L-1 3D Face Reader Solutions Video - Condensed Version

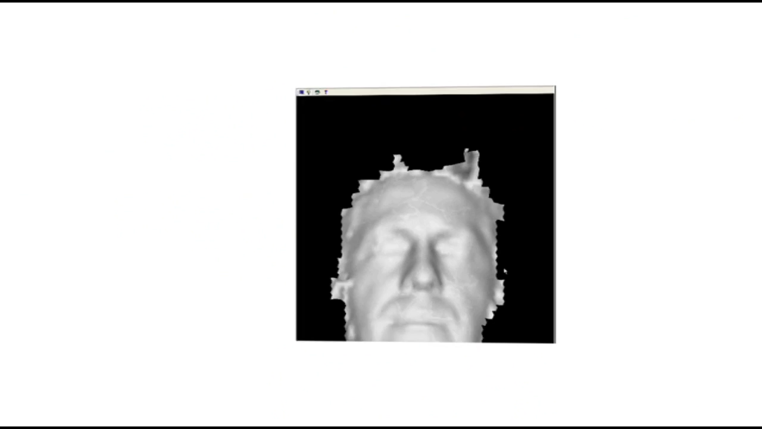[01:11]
To better understand the sophistication of the biometric technology created by this system,
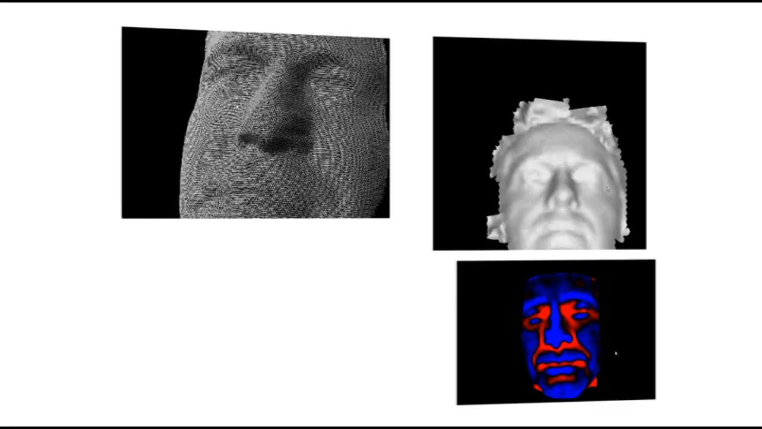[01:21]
Accurate 3D face matching can be analyzed in three main ways.
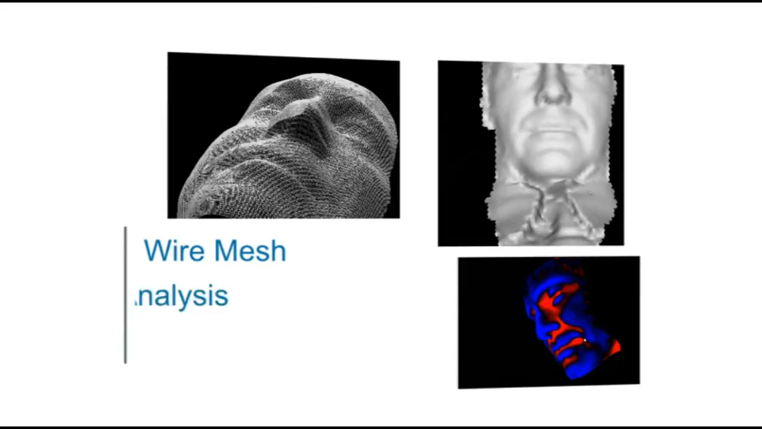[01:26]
Wire mesh, semantic analysis, and real-time 3D mode.
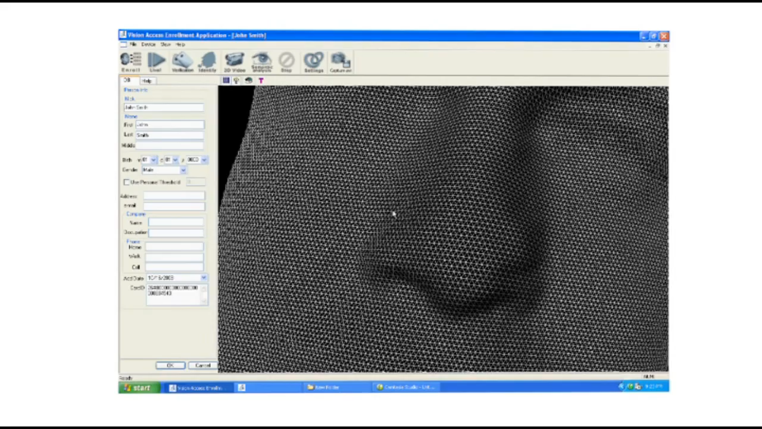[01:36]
This provides enough detail to produce a 3D face image.